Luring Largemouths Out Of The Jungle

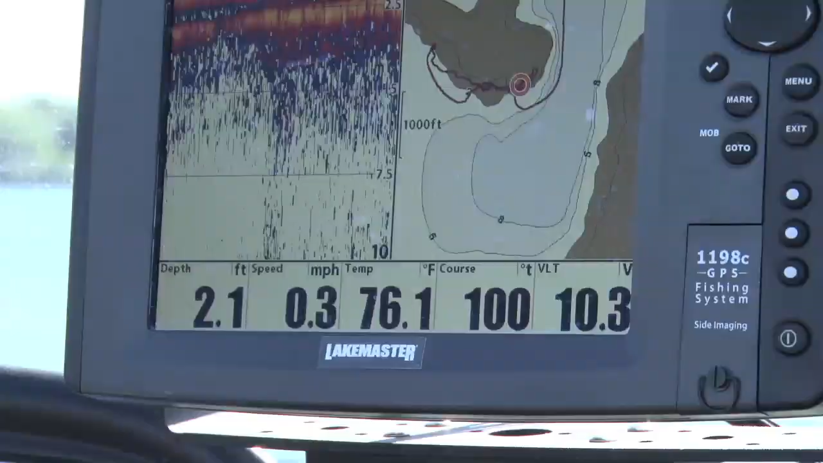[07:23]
On screen: depth 2.1 ft, water 76.1°F, speed 0.3 mph
76 degrees and it's just beautiful I mean you look at today this is how the whole week is supposed to be in fact we're going to see some 90s later this week these fish